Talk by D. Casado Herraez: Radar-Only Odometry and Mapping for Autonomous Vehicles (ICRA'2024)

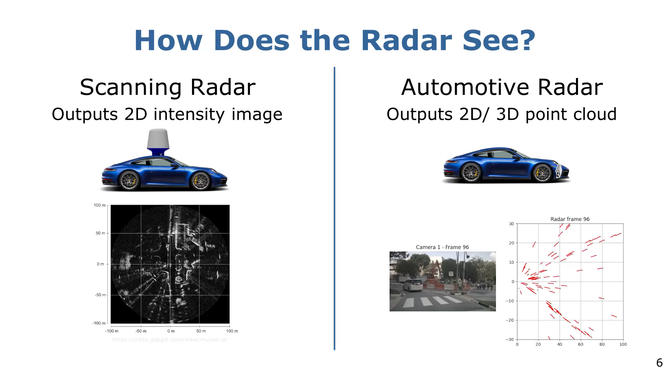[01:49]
They directly output the measured point cloud with the corresponding radial doppler velocity of each point, as shown in the video. Our work utilizes 2D as well as 3D radars for echo motion estimation and mapping. However, this kind of sensors comes with challenges.
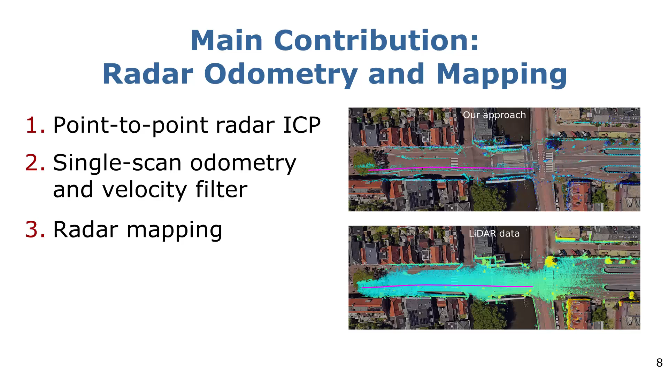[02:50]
We also give way to the mapping stage and introduce a simply defective filtering step to improve the precision of the resulting map. We demonstrate how doppler velocity information provided by radar can be used to augment the point-to-point ICP algorithm, leading to high registration accuracy.
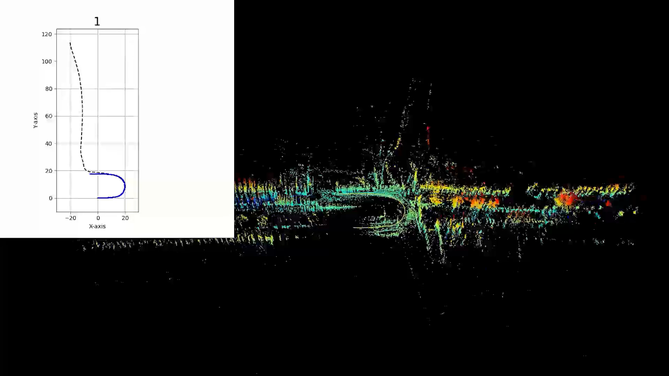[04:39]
where the map is being incrementally constructed while the poses are estimated.
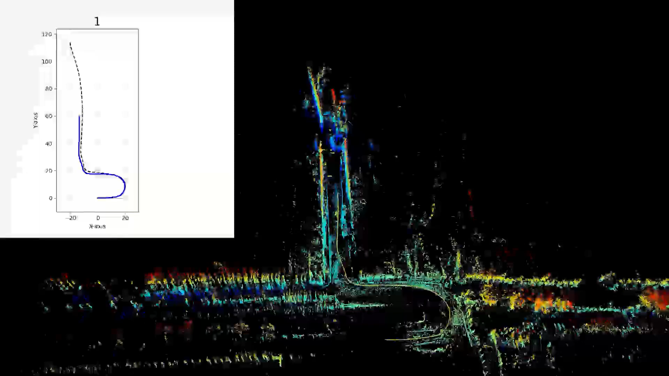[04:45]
The dotted line represents the ground truth, while the continuous blue line represents our estimation.
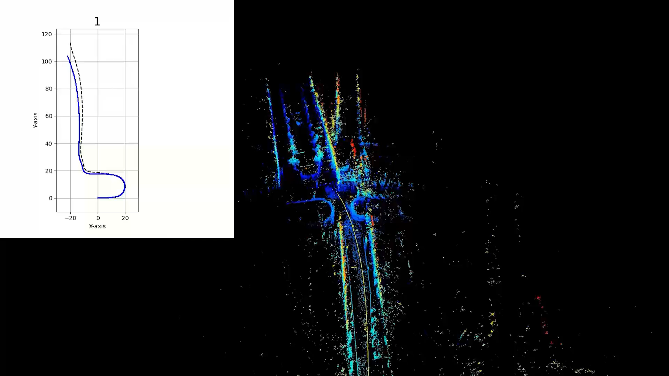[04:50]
Additionally, we proposed a velocity-based filter for large moving objects for radar egomotion estimation.
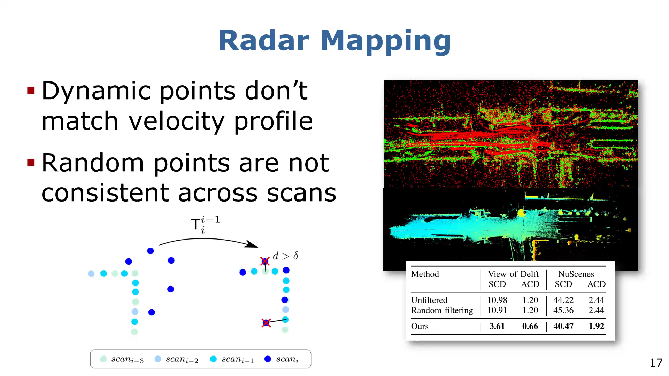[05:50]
We discard it if the distance between correspondences is higher than a threshold. We evaluate our approach comparing the radar map to the corresponding lidar map using the symmetric and asymmetric chamfer distance metrics. Our filtered map shows lower distance, hence a higher similarity with the lidar map than the one obtained using random point filtering. We can observe how most of the clutter is being filtered out as well as the dynamic objects filtered using RANSAC. Two sequences are shown for the view of depth and new scene datasets, respectively. The outlier points in the map are colored in red and the inliers in green. We observe how the green filtered point cloud has a higher resemblance to the lidar map than the filtered one, including all of the outliers.
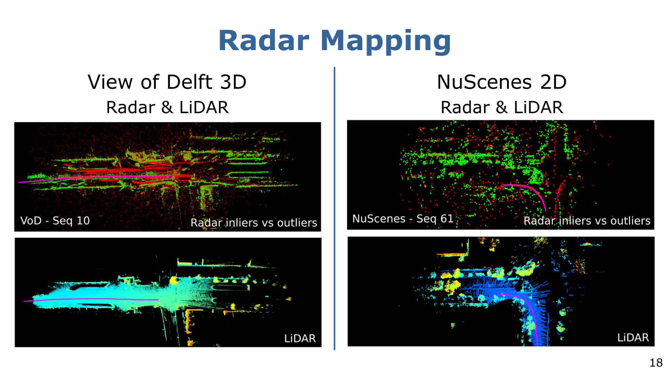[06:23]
All in all, we have seen how odometry is necessary for autonomous vehicles and how radars provide advantages in challenging scenarios.